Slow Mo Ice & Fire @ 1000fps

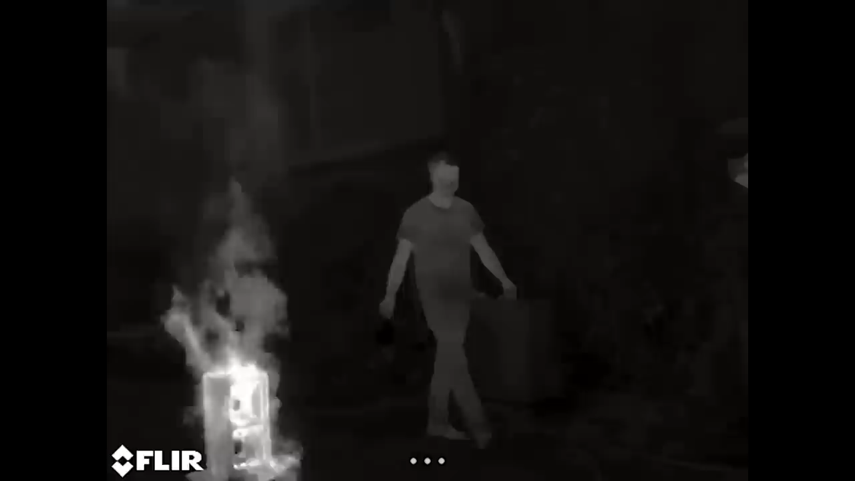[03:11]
thermal camera we're gonna see a really big difference between the cold blue ice and